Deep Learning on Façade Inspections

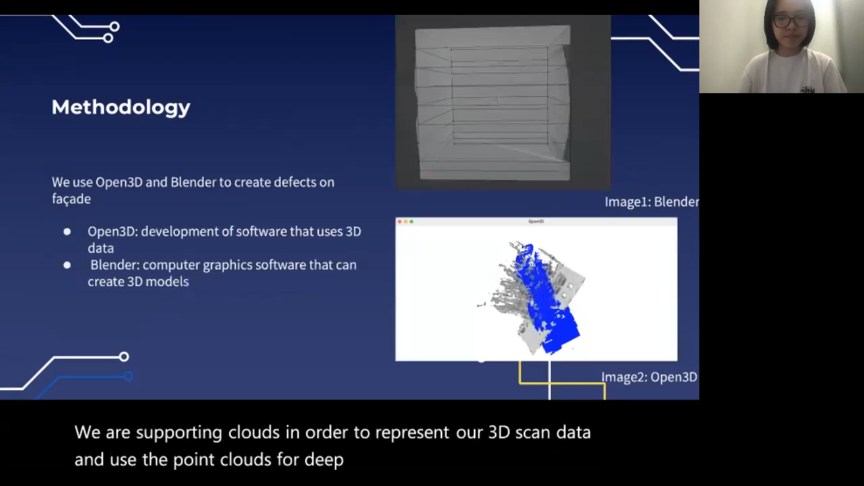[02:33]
So the two software that we use the most is Blender and Open3D. And these two images are examples of what we're working on right now for our project.